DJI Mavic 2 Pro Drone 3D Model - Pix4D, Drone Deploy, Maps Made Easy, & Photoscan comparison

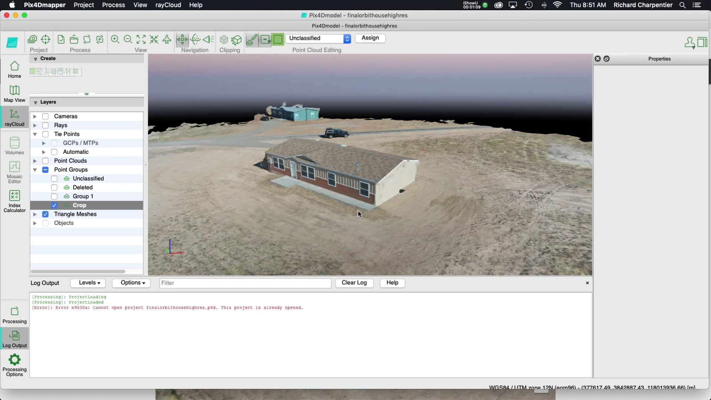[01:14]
and sides of the building as well as the roof of the building and I kept the orbit really close in so there's only 49 images so we're looking at the standalone desktop version of PIX4D right now and I can zoom that out and I can actually turn the cameras on
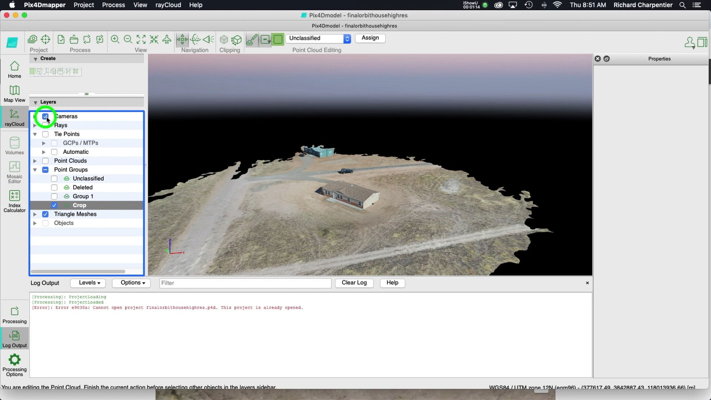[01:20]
so you can see here are all the camera positions that went into creating this model so there's the 49 photos basically that went into creating
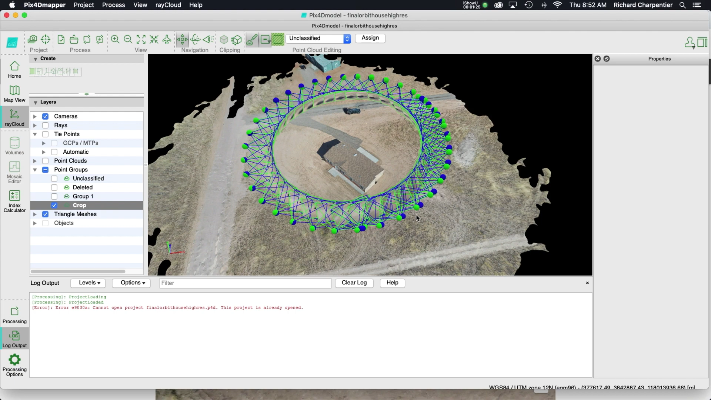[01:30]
this model now the PIX4D model application that's can
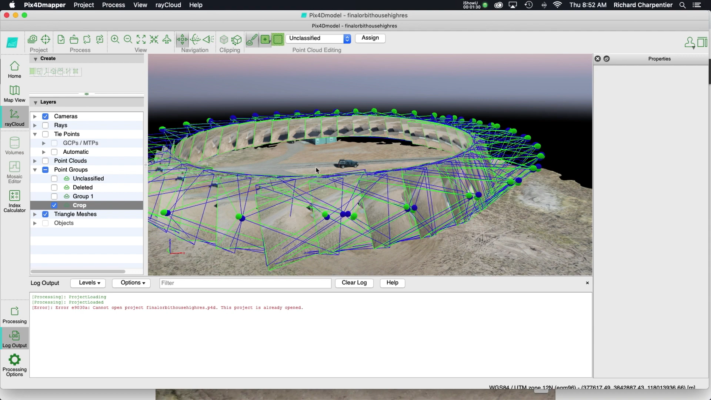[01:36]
be used on your desktop that runs about $50 a month and
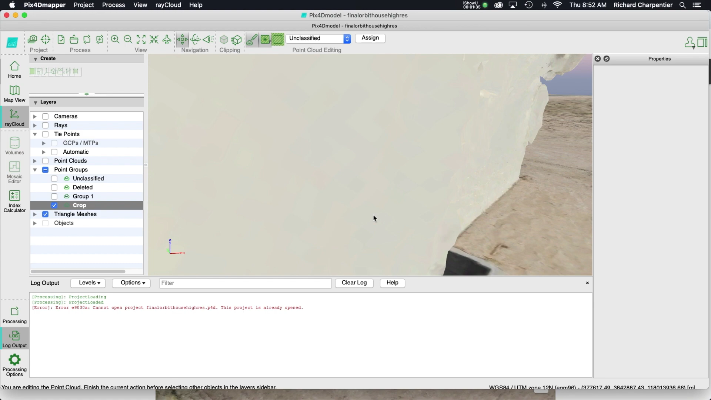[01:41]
then you can do your own standalone work but you can also use their cloud-based solution so one thing I wanted to show you was the the sides of the house aren't looking so good so the front of the
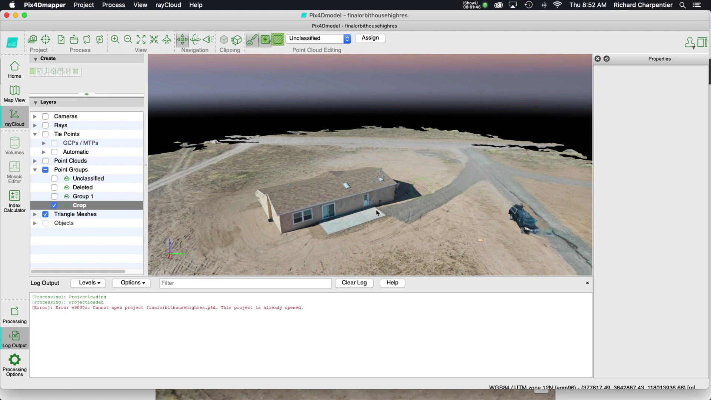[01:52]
house came across really well the sides and the back are looking fairly
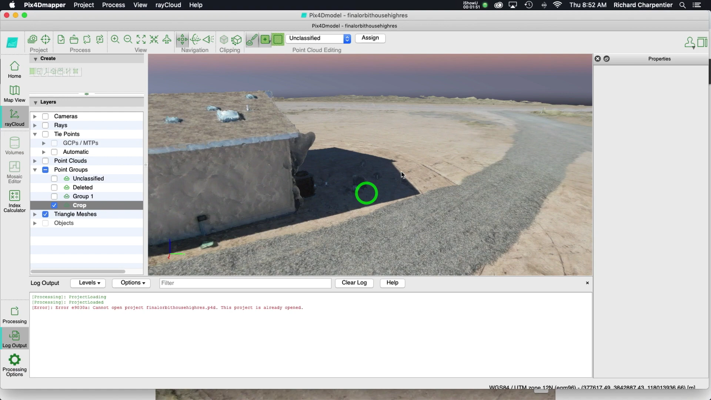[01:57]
rough and we've got some melting stuff going on in here I don't know what kind of artifacts
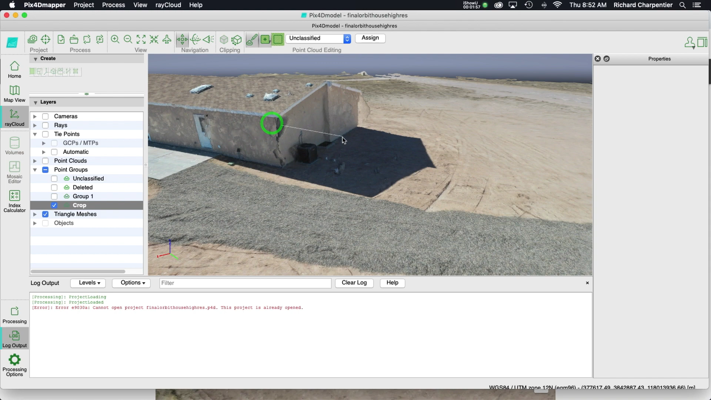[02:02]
those are but whatever they are not good so this is the standalone app and like I said only 49 images were taken I'm going to
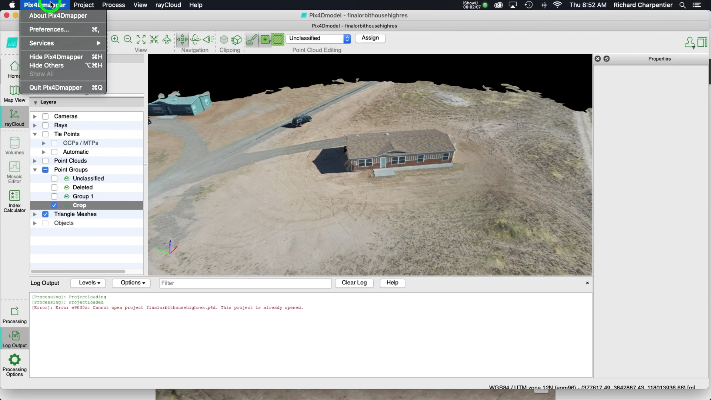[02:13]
close the PIX4D model program really quick and we're going to go look at the cloud solutions so
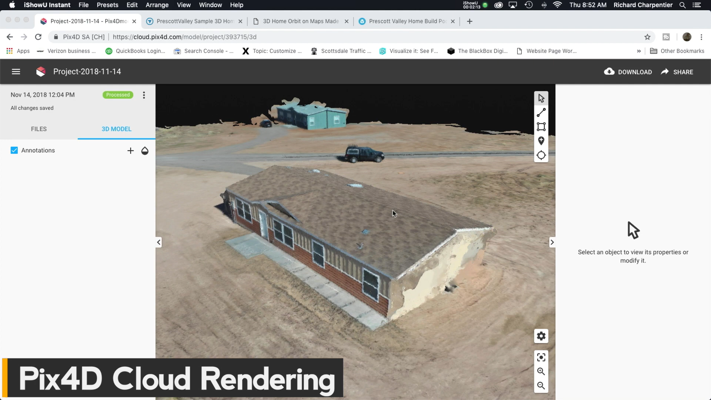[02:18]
I've already queued these up to talk about so this first cloud solution right here is
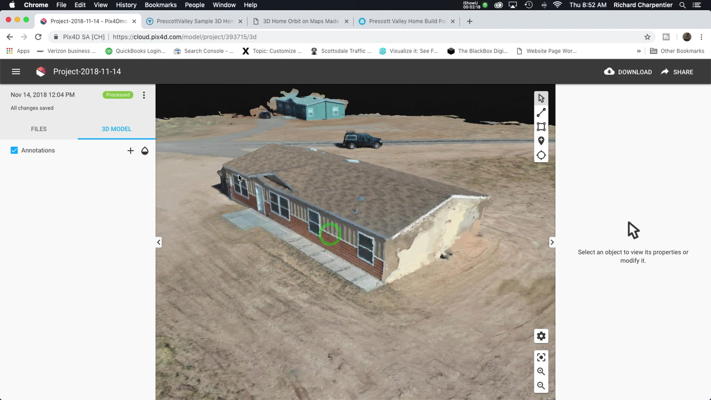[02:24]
the PIX4D cloud now take a look at the side of the building in here that is looking terrible so for PIX4D when you upload to their cloud basically you upload all of the photos taken for your 3d model
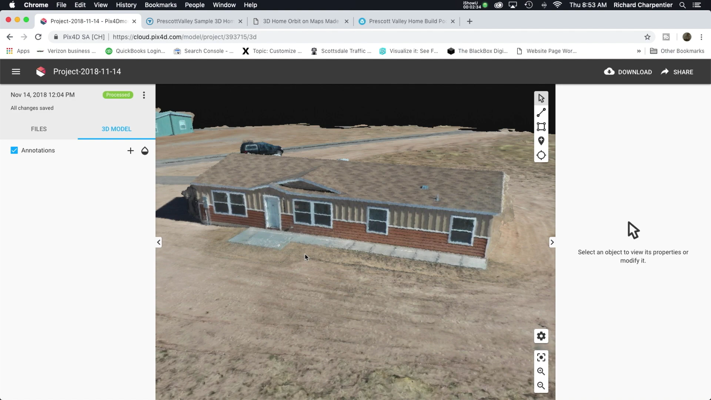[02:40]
and then PIX4D is off and running and you'll get an email to tell you when it's ready in your account like the PIX4D standalone model
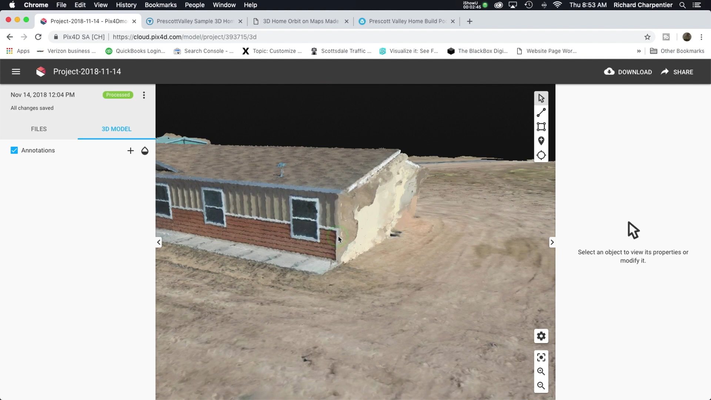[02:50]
application we've got some weird artifacts going on on the sides of this building if you can't tell
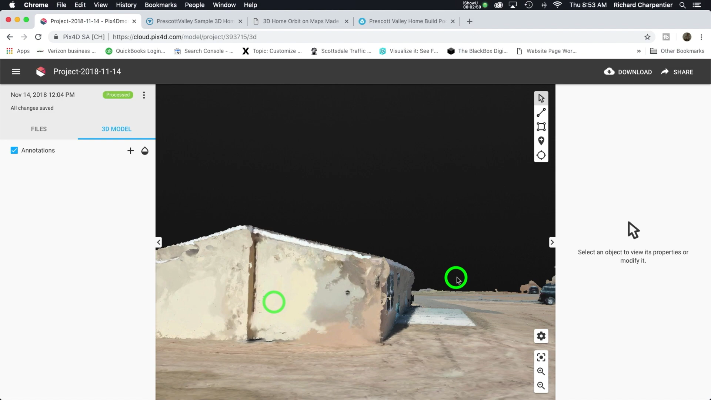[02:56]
and so there is that model again and we can just take a look around
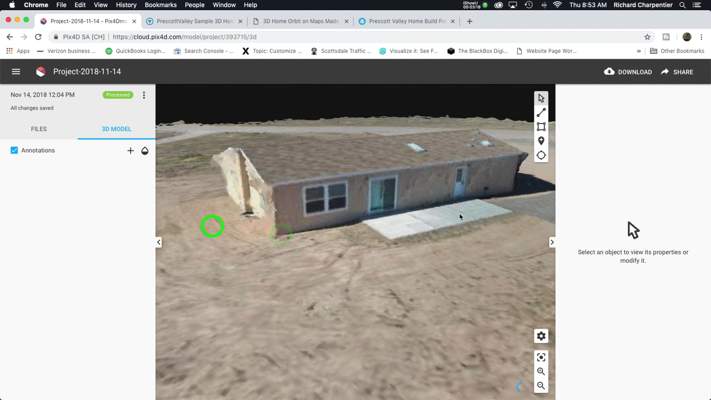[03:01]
it and once again not looking super high quality like I said though you know it's only 49 images so it's not going to be the best out there for sure
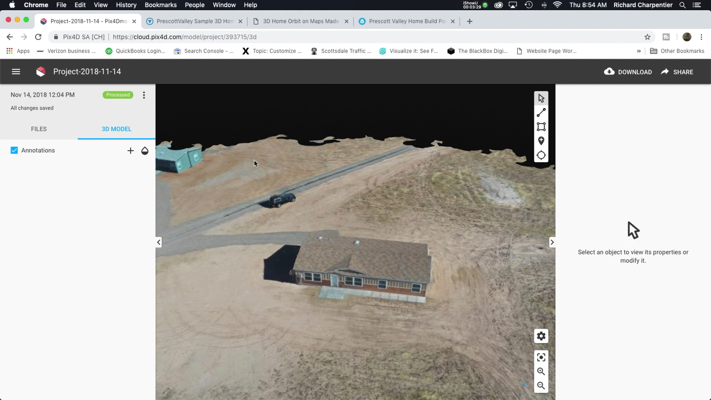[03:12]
but what's pretty surprising to me let's go ahead and close that window and the next item that we're going to look at is drone deploy so this is from the same exact data set and
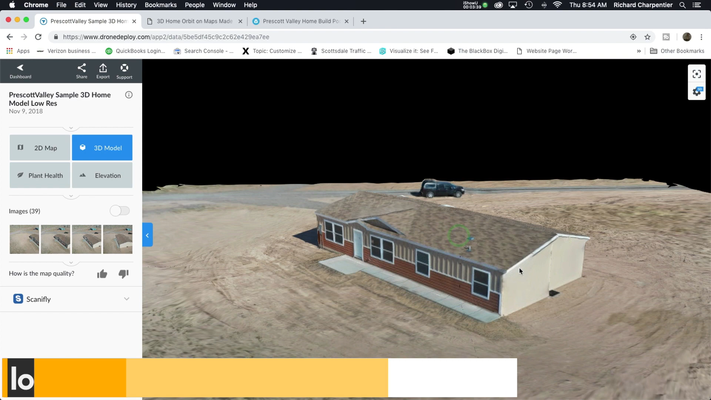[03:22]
drone deploy really seems to have carried the day the sides of the building are pretty well accurate so very
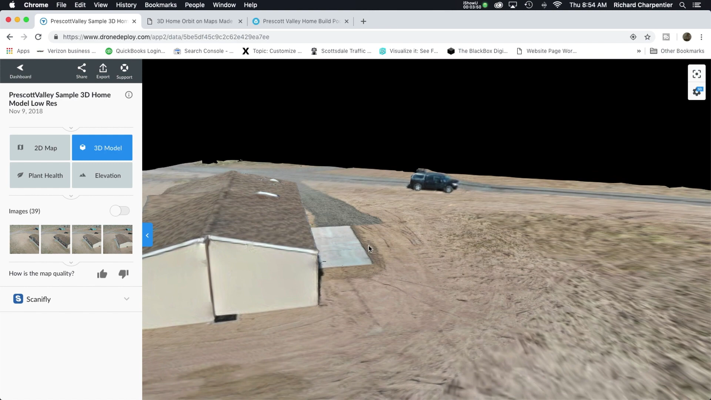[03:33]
nice looking to me there let's go around and take a look at the back the back of the building is definitely not looking like the disaster that we saw on the PIX4D output so
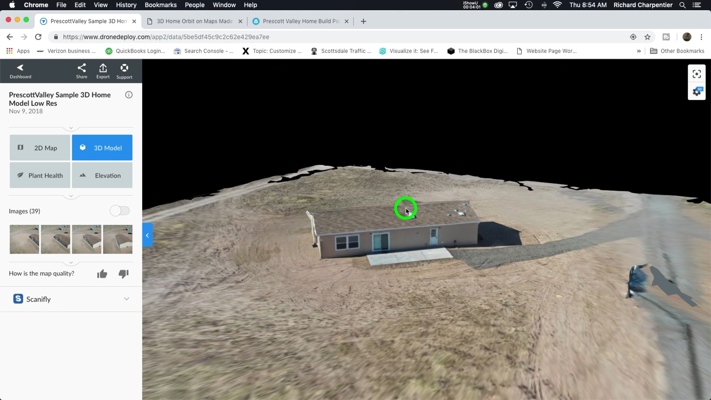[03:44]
that's pretty interesting my truck is definitely a melted puddle because I didn't actually include a lot of photographs of that so that was an unhappy accident and
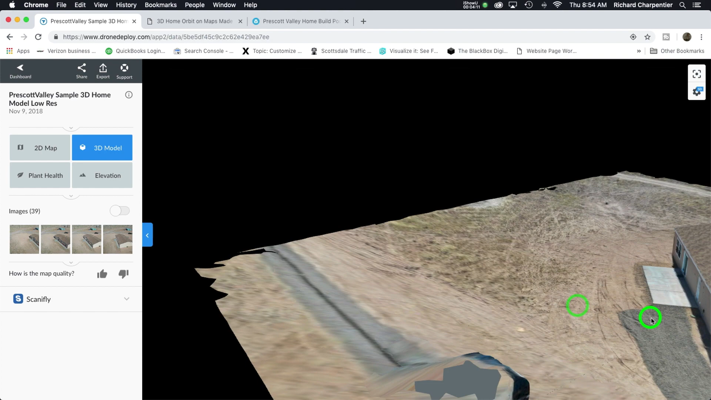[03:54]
then when we look at the side of the building remember the artifacts that we had on the PIX4D one yeah they're not